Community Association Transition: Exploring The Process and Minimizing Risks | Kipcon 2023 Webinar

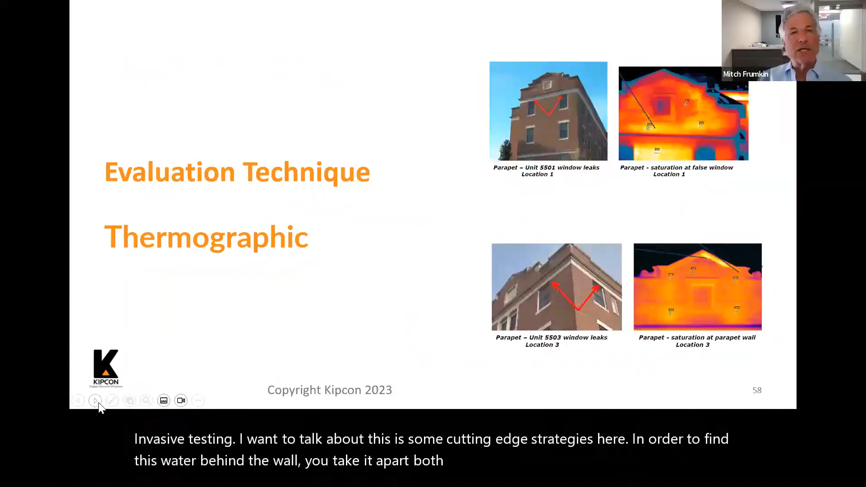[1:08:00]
It's called thermographic evaluations, where, this thing went forward. I didn't want it to.
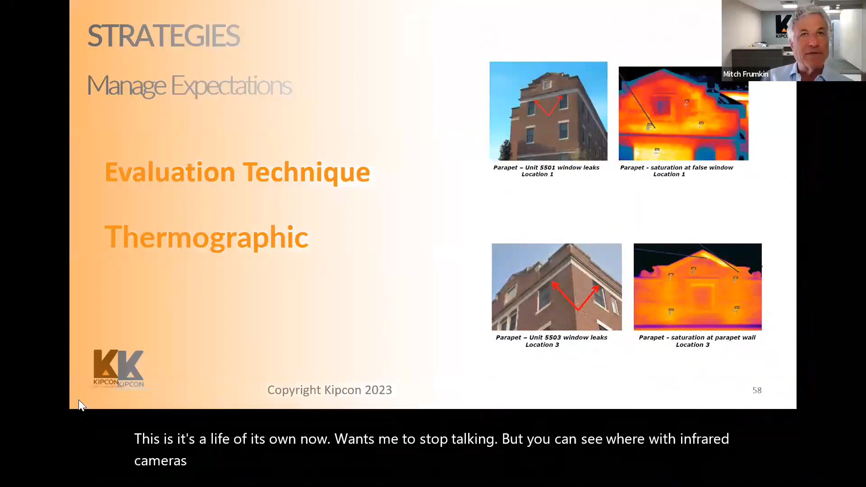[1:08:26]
It's a great technology. We use it all the time and it gets away from doing any type of invasive testing as a starting point.